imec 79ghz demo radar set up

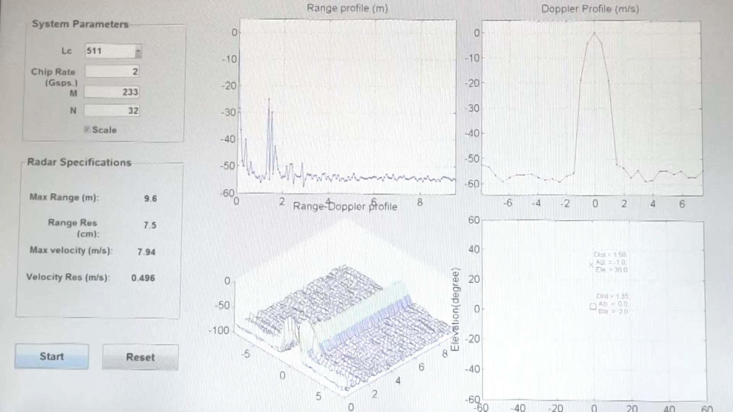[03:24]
In the second experiment, we activate two transmit and two receive antennas.
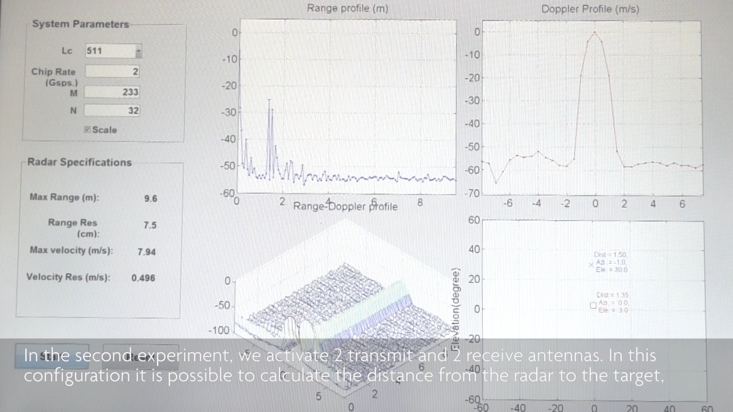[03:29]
In this configuration, it's possible to calculate the distance from the radar to the target, to find out whether the target is moving towards the radar, instead of moving away from it, and on top of that, to deduce the direction where the target is.